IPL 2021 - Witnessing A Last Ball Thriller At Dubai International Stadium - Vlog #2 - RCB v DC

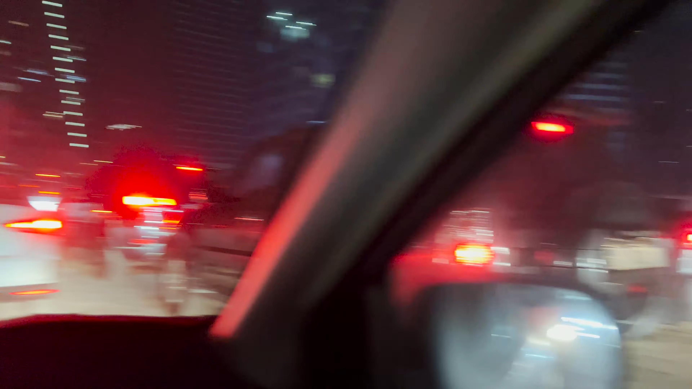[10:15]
दुबई इंटरनेशनल स्टेडियम का पार्किंग है, इधर इतना ट्रैफिक है ना अराउंड, तो गलती से मैंने वीडियो बंद कर दी थी, अराउंड 1 से 2 किलोमीटर बाहर निकलने में हमको मिनिमम 1/2 hour to 1 hour लगेगा।